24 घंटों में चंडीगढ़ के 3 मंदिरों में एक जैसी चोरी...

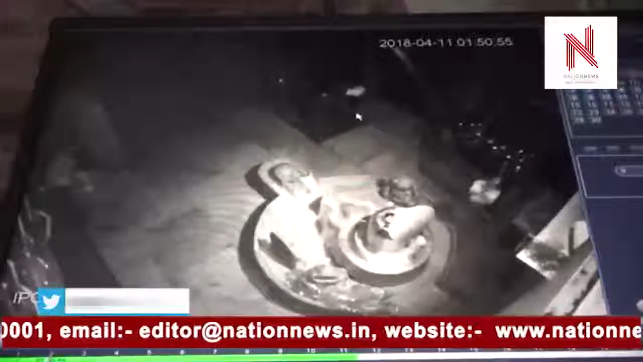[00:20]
आभूशन ले जाने में ही सफल हुए पर बीती रात को सेक्टर 20 के सनातन धरम मंदर और जैन मंदर दोनों में चोरों ने हमला बोल दिया और वहां से लाको रुपई की चांदी के पांच मुकट एक चांदी का शेशनाग और 12 किलो वजन का चांदी का एक
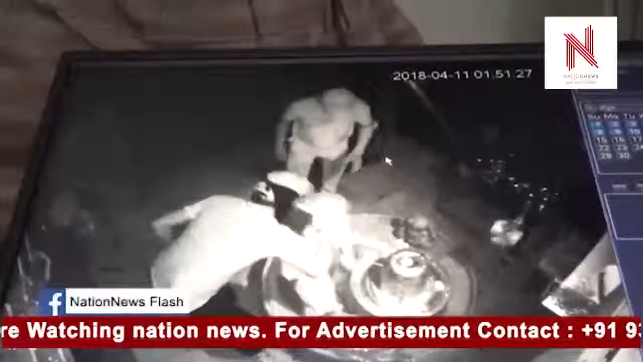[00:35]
छटर ले जाने में सफल हो गए चोरों की सारी करतूद CCTV में कैद हो गए पर बाद
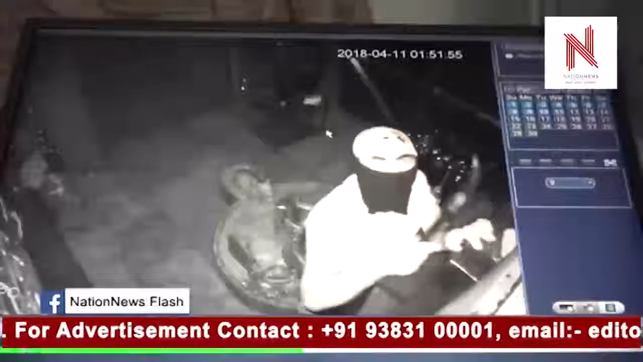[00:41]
में पतचलने पर चोरों ने CCTV का मुँ उपर की तरफ कर दिया सनातम धरम
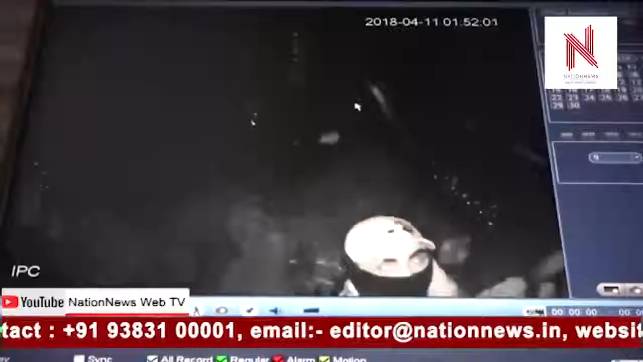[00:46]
मंदर के जोर्नल सेक्रेटरी संजीव शर्मा ने बताया कि आदी रात को 111 पर चोर मंदर के दर्वाजे का शीशा उतार कर अंदर दाखिल हुए और
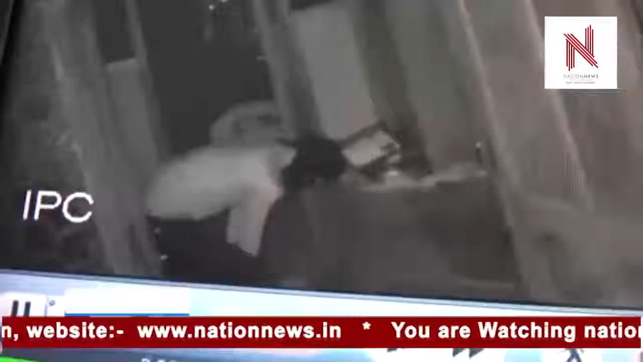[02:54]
सनातम धर मंदिर में चोरी करने के तुरंद बाद ही यही चोर सनातम धर मंदिर के
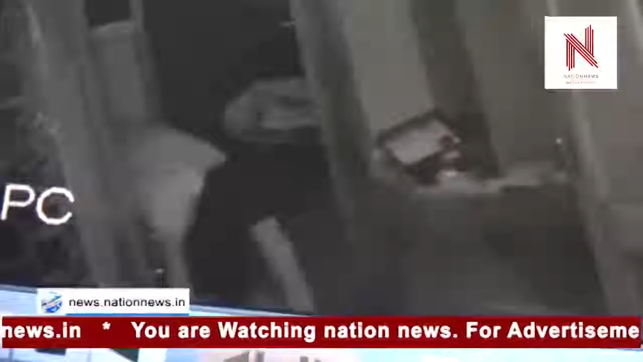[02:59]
सामने स्थित जैन मंदिर से तकरीबन 12 किलों का चांदी का छटर उतार कर ले गए
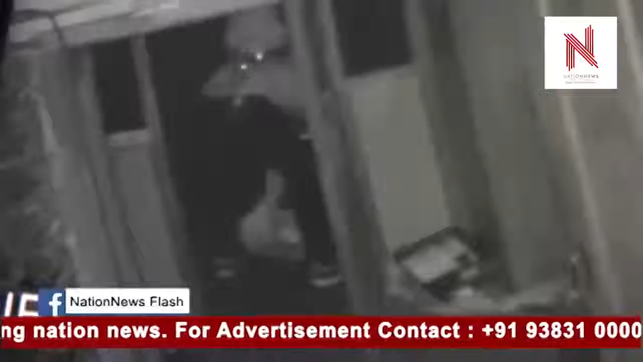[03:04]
जिस पर सोने का पानी चड़ा हुआ था जैन मंदिर के ट्रस्टी संतराम ने बताया कि रात को दो बज के 20 मिनट पर उनके चौकेदार ने
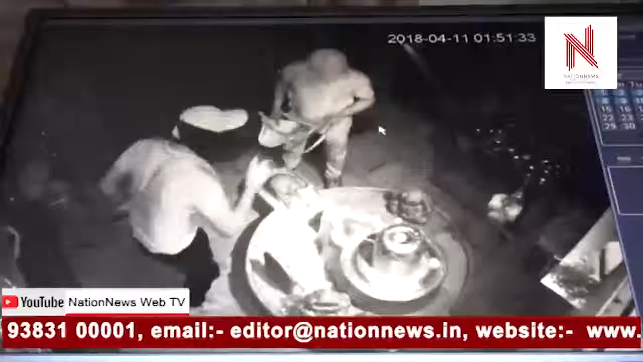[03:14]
कुछ खटपट की आवास सुनी तो उसने बाकी लोगों को उठाया तब तक दो बज के 26 मिनट पर यह लोग भाग गए इनके भागते हुए की तस्वीर सिसी टीवी कैमरा
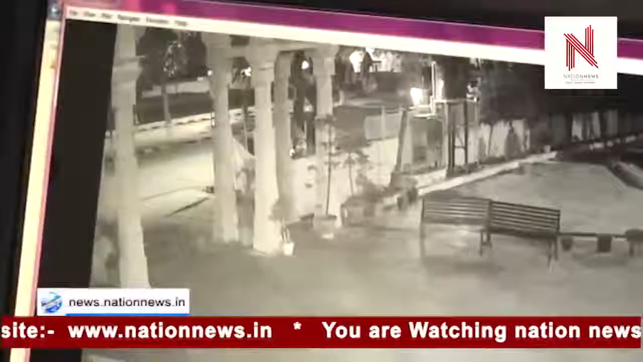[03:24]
में कैथ हो गई है मौके पर पुलिस ने पहुंच कर फॉरेंसिक और डॉग स्क्वार्ड की मदद से जांच की पर चोरों का कुछ नहीं पता चला